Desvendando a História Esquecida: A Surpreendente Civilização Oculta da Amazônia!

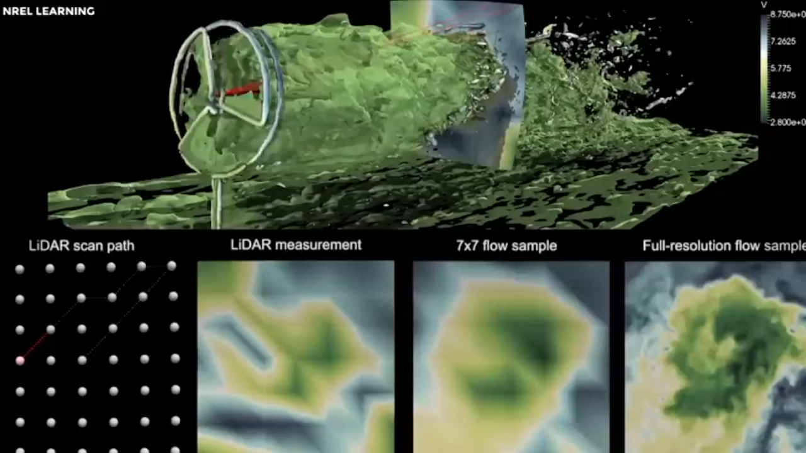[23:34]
uma tecnologia de censureamento remoto que usa lasers para gerar uma imagem em 3D do solo abaixo. Uma pesquisa LIDAR em um vale hondurenho em 2012
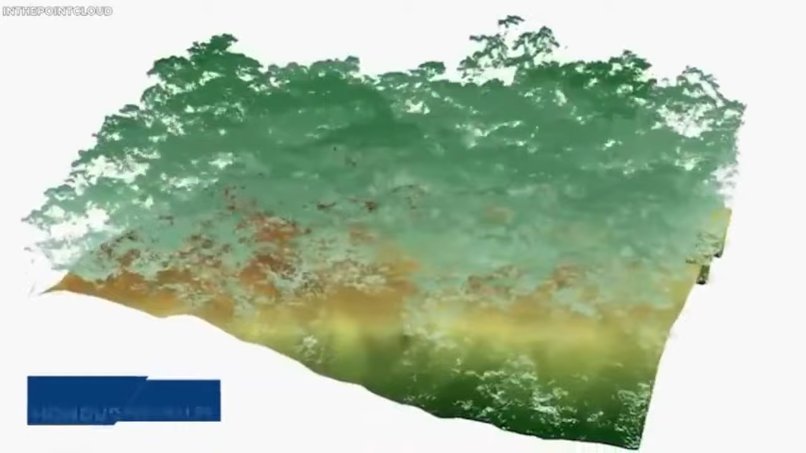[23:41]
ajudou na redescoberta de uma antiga cidade pré-colombiana que se acreditava existir na área.